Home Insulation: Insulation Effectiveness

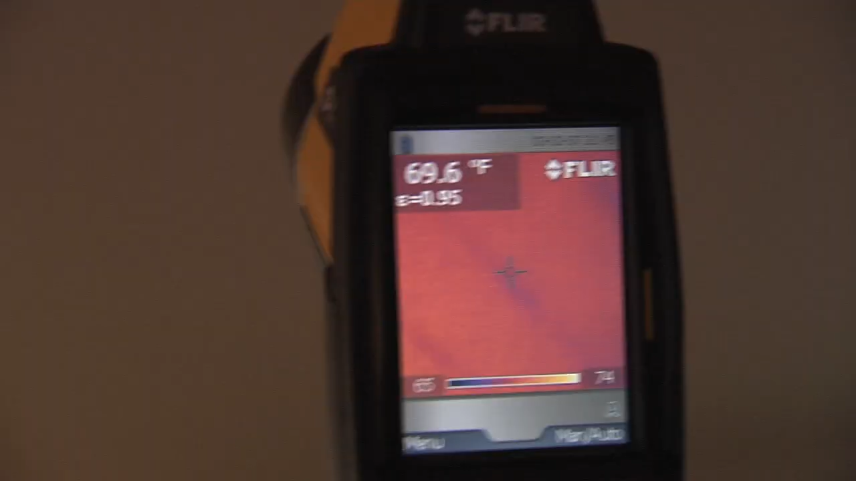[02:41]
On screen: spot 69.6°F
and when we use an infrared camera we can really see where you
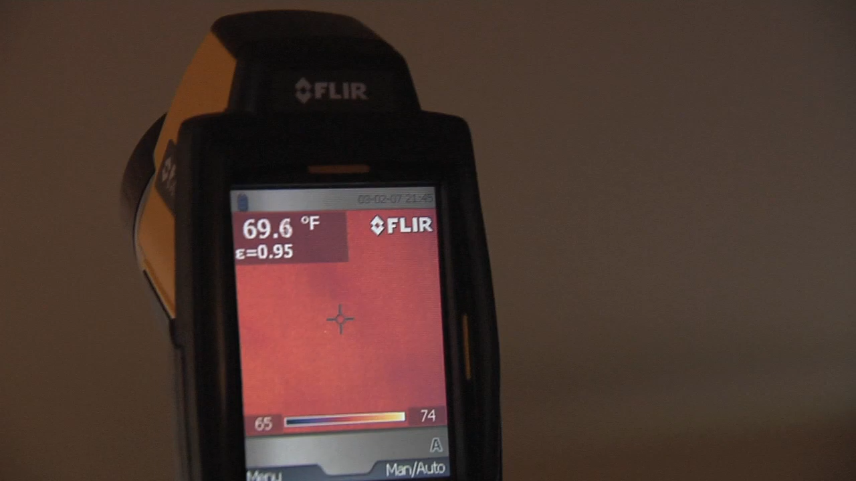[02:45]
On screen: spot 69.6°F
can see each one of these rim joists or each one of these
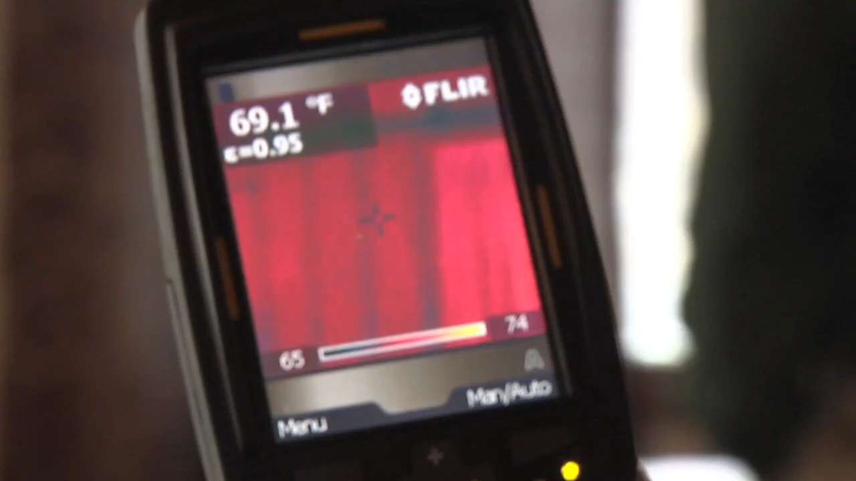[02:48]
On screen: spot 69.1°F
two by sixes or two by fours
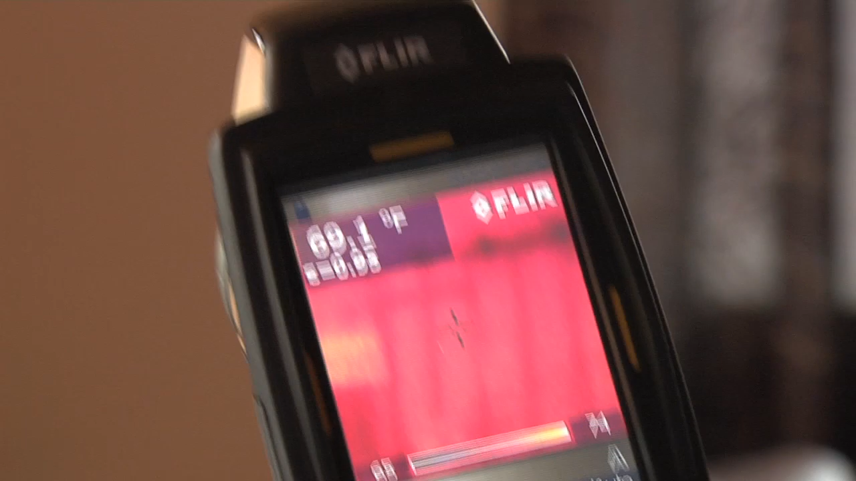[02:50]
in the wall cavity every 16